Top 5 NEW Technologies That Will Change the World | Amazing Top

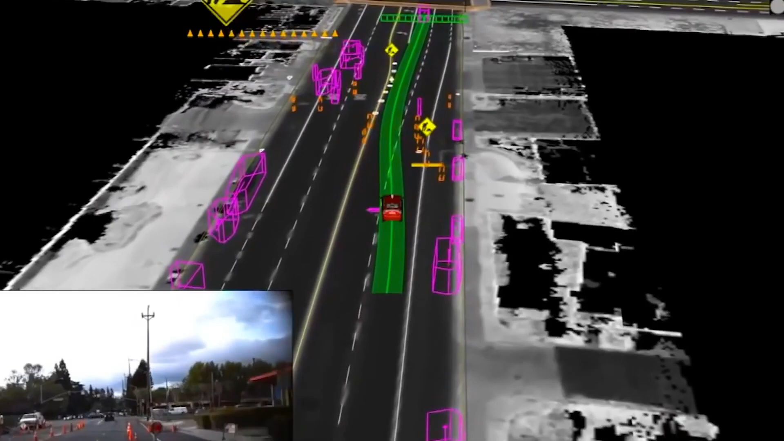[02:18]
ultrasonic sensors cameras and lidars in order to perceive its environment the